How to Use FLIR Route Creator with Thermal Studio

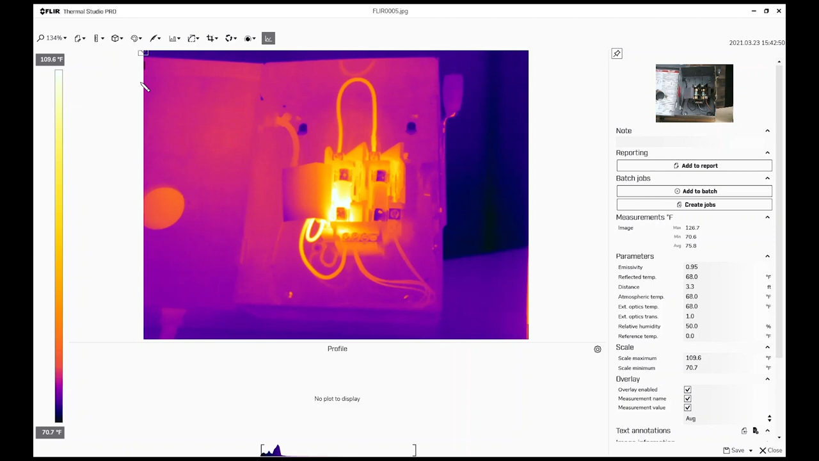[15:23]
On screen: max 126.7°F, min 70.6°F, scale top 109.6°F, scale bottom 70.7°F
we want to make sure that we have the right information so let's go ahead and get rid of that and again we have all of our measurement tools available to us so for instance I really want to add that rectangle put it around my entire fuse and of course the red is indicative of the hot spot in the blue is indicative of the cold spot so now we've got our
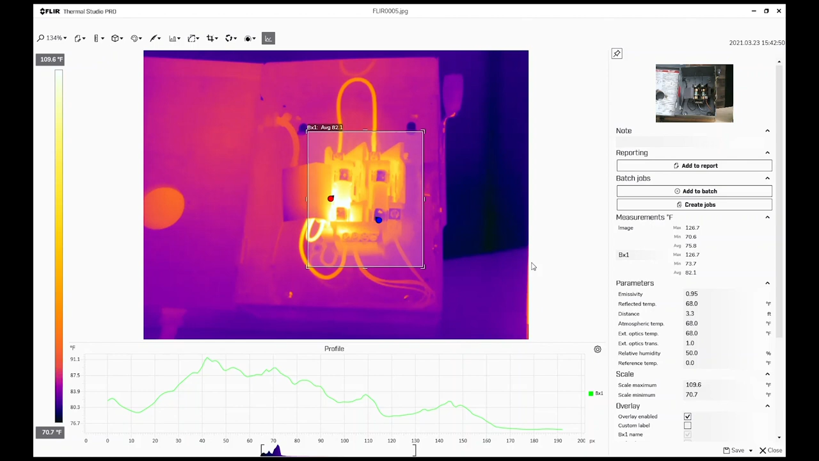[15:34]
On screen: max 126.7°F, scale top 109.6°F, scale bottom 70.7°F
box area on there so we know where the hot spot is and we know where the cold spot is so let's go ahead and save that and close it and again now all those edits have been stored in that metadata file
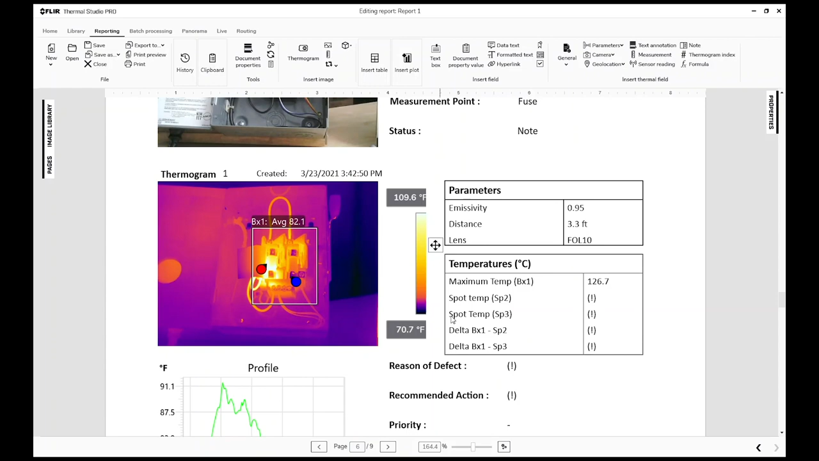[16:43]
On screen: scale top 109.6°F, scale bottom 70.7°F
and now we have our visible we've got our thermal you'll notice the area box has now been added as I changed it before I generate a report in some other critical information what
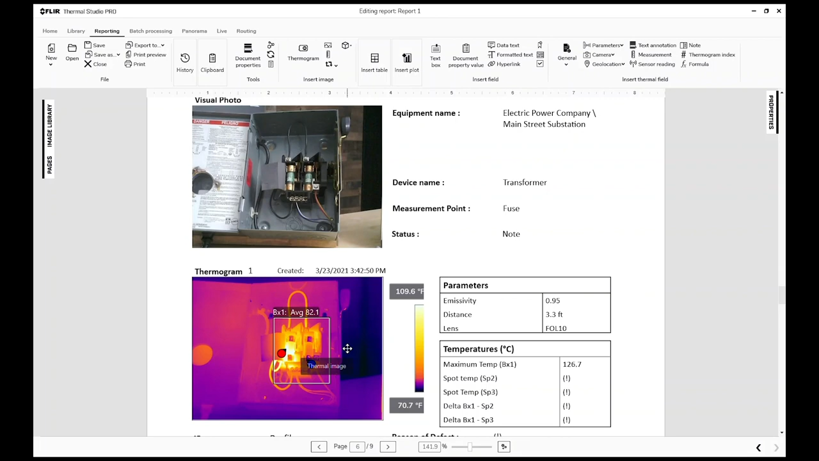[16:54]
On screen: scale top 109.6°F, scale bottom 70.7°F
camera what lens what were the settings that I had in a camera and of course you can add some other things
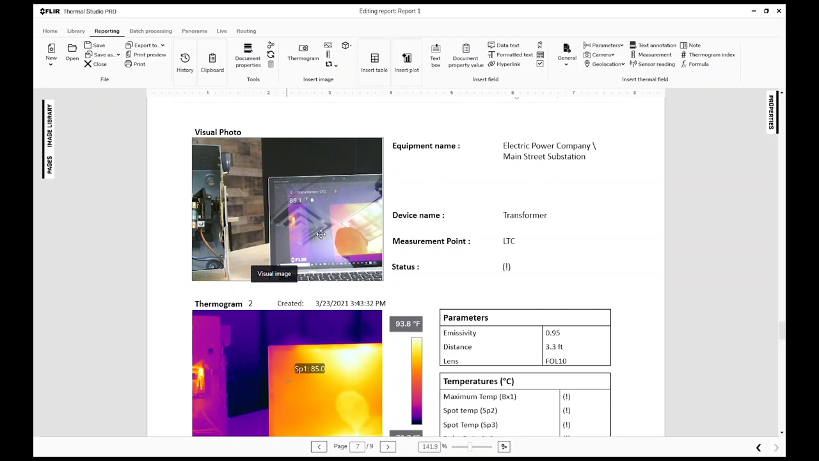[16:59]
so for instance if I go back down to my LTC you can see there's my screen oh wait that's not where I wanted to spot you could still double click in the image and we can go ahead
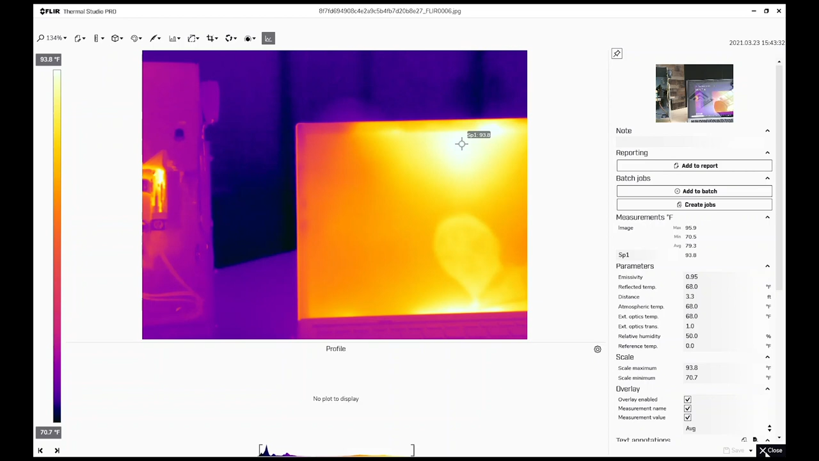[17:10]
On screen: scale top 93.8°F, scale bottom 70.7°F
we can take that spot let me move it over here to this hot spot and of course I can save that let
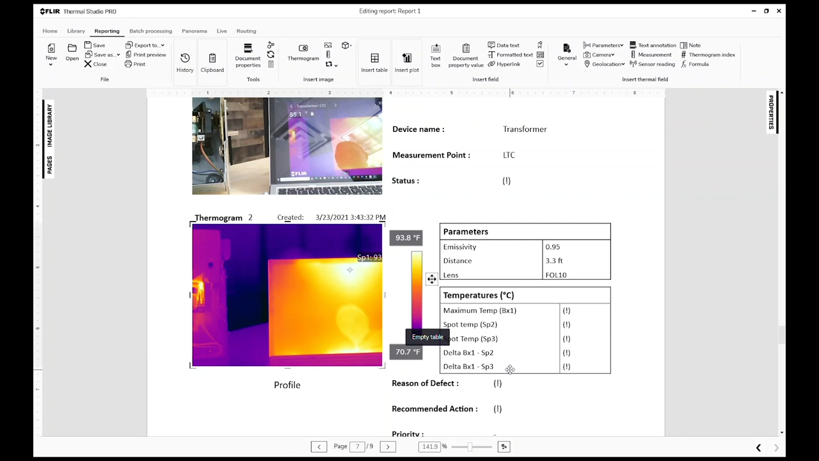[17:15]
On screen: scale top 93.8°F, scale bottom 70.7°F
me close it and now all of my information and my table will get updated and of course we can now hit print on this report so that's how easy it is to create the route bring it to your camera store the images and now generate your report and send it off to your colleagues for further inspection